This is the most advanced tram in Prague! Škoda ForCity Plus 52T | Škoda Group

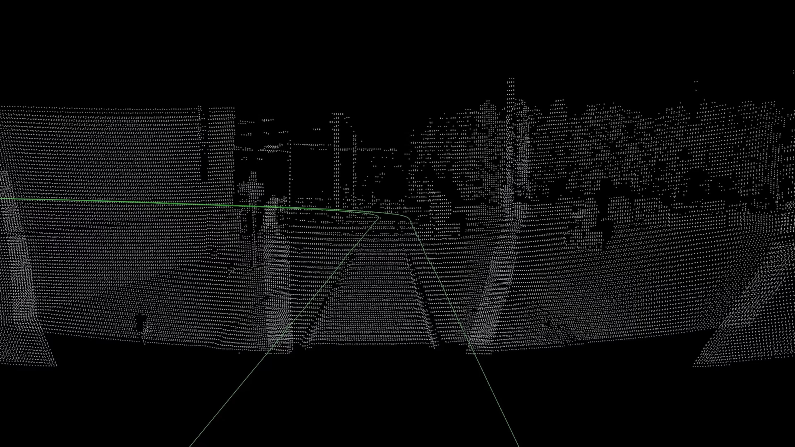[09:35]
Když se v tunelu objeví něco, co tam být nemá, například auto, člověk nebo jiná tramvaj, systém okamžitě upozorní řidiče.